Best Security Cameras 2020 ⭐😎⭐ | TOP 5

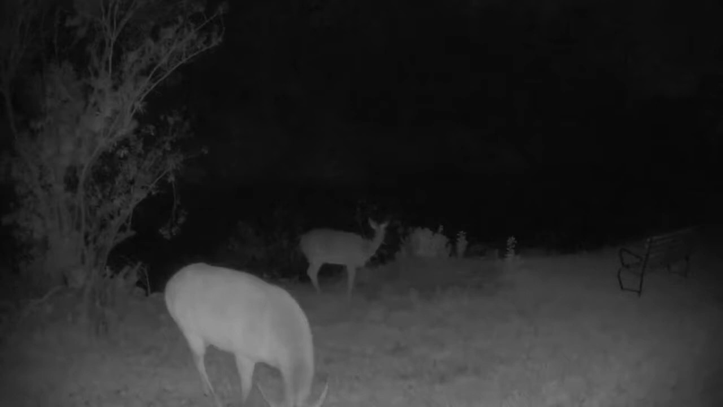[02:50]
For free, you get 7 days or up to 1GB of cloud storage for up to 5 cameras, which compares very well with rivals such as Nest. These recordings are only triggered when motion is detected, but it should be enough for most users.